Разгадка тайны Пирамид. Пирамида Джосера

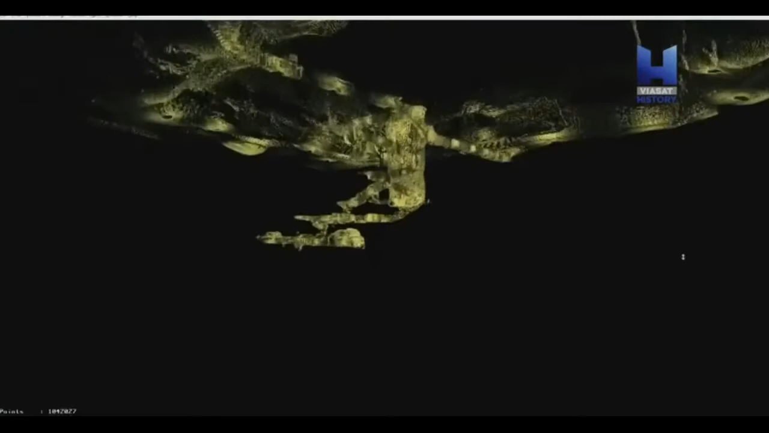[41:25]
В самой глубокой части подземного города его привлек тоннель и его содержимое, находящееся на полтора метра ниже гробницы Джуссера.
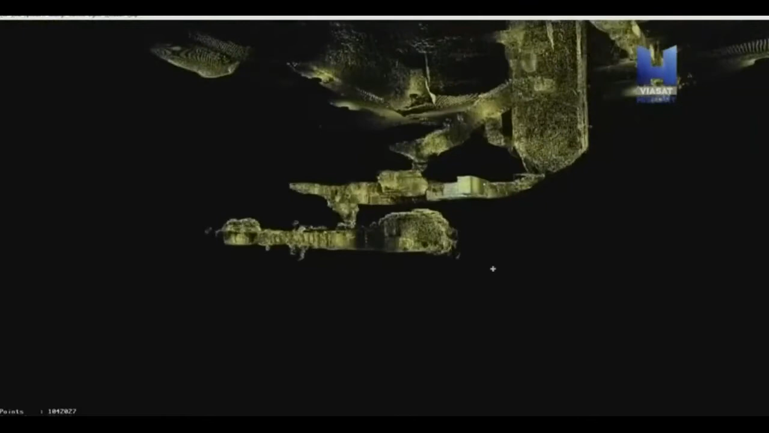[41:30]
Этот тоннель гораздо более престижный. Здесь был саркофаг, а стены отделаны блоками из камня, чего нет в других тоннелях.